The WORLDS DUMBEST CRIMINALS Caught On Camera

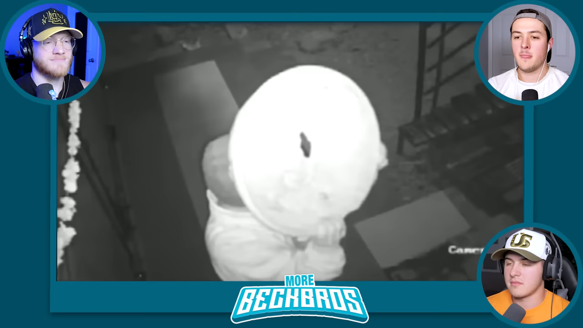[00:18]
but halfway through his attempted break-in he took a quick peep to see if the camera was still watching these thieves did their research he even knew where the security cameras were